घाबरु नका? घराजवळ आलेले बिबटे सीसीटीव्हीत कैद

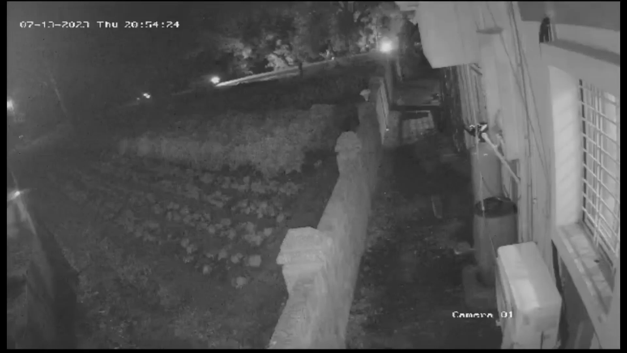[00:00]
पाटन पंडरपुर राज्यमारगा लगत कलेंत्रेवाडी तालुगा कराडगावचा हद देत एका बंगल्या समो रस्नर्या सीसी टीवी कैमेराद बिप्टैची जोडिक कैद जली दर्मेन या